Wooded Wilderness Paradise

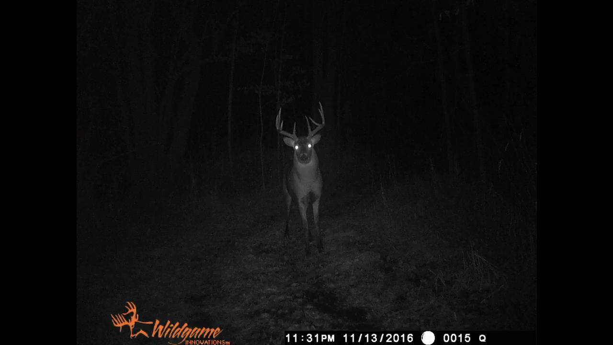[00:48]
Take a look. These are off of game cameras from last fall.